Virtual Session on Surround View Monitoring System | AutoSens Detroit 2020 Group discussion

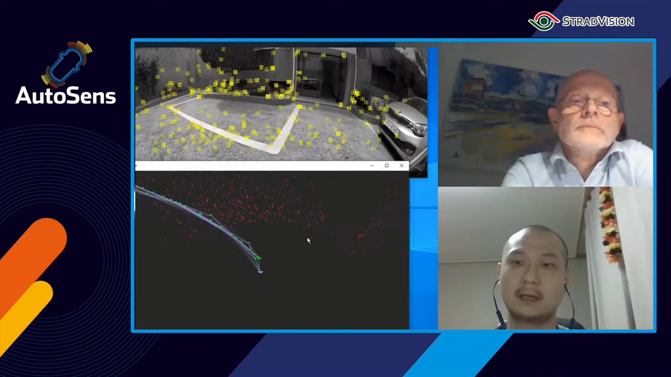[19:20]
precise and inaccurate path planning and the localization and so on. So this is one of the key technologies that we can move on to the AVP from the APA to the advanced level.
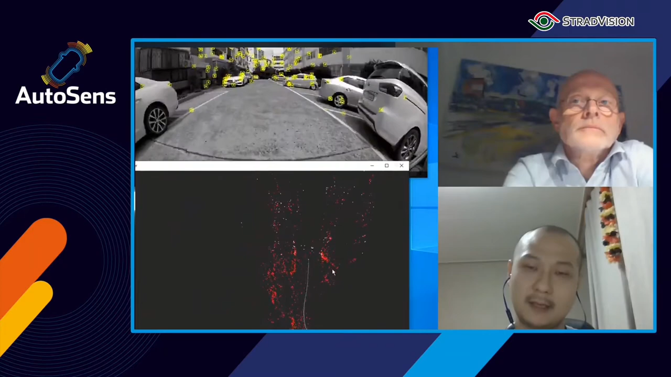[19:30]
And as a last, we can also apply the depth estimation and the pseudo lighter,
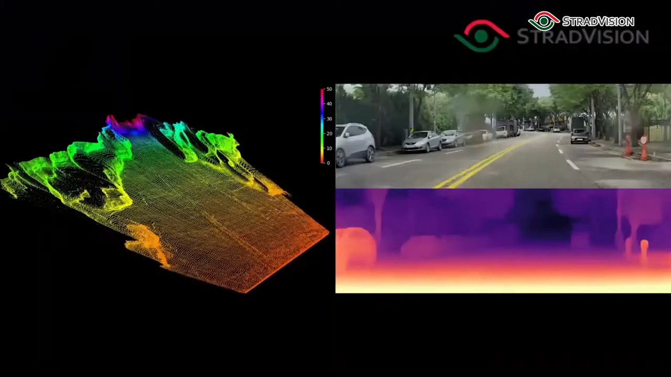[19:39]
which can generate from the monocamera.
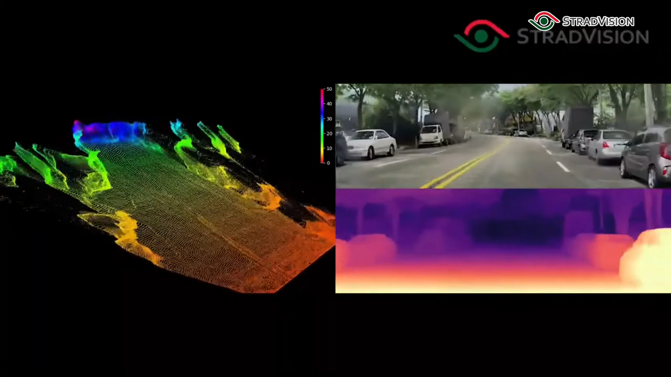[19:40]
This is one of our key technologies to
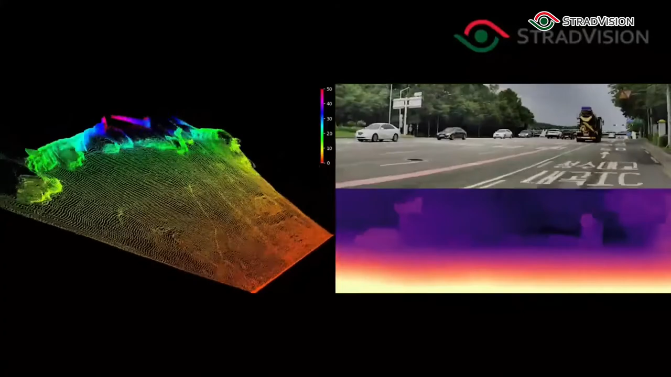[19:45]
recognize the road profile and the height-based classification.
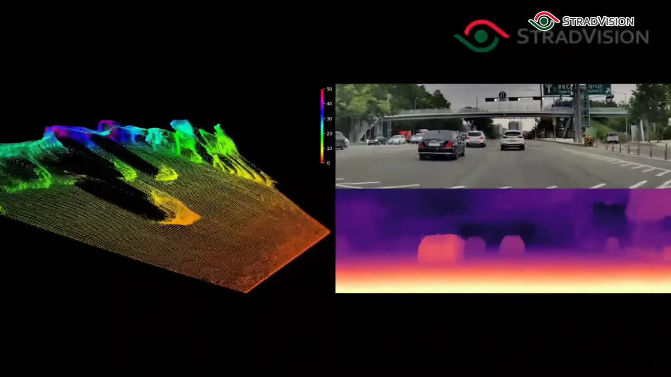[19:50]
The height-based classification can be also used to determine
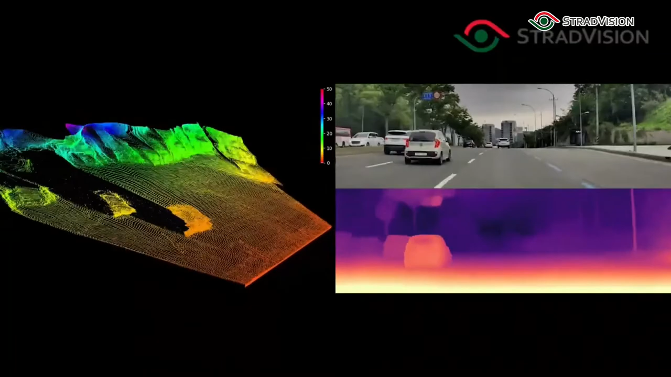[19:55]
some objects in front that we can overdrive or not.